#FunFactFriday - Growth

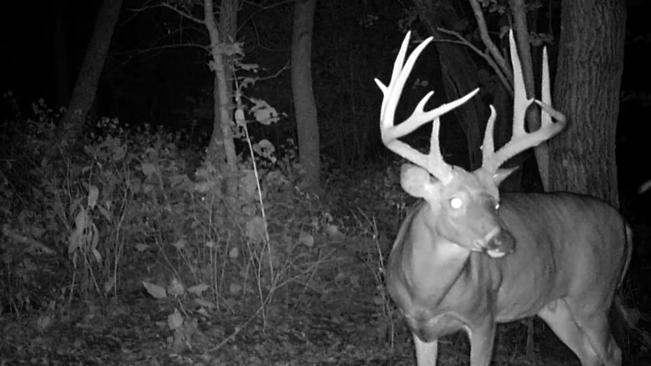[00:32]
precipitation meaning a lot of the crops in that area didn't get planted so there's a lot of cover crops but this deer made probably a 35 to 40 inch jump from